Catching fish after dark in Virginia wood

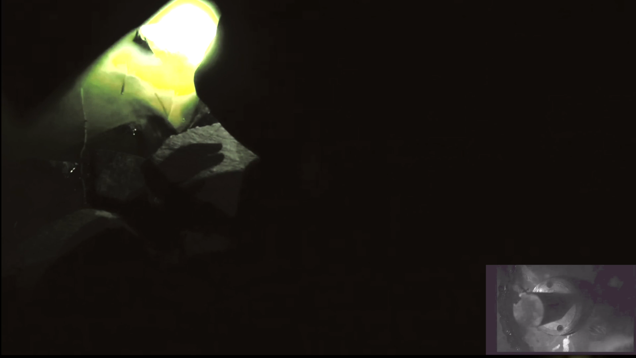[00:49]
I'm just trying like a bat. He's just killing. Aw, he's so cool. He's so slow and cute. Yeah, we need to get in there. I can't. Honestly.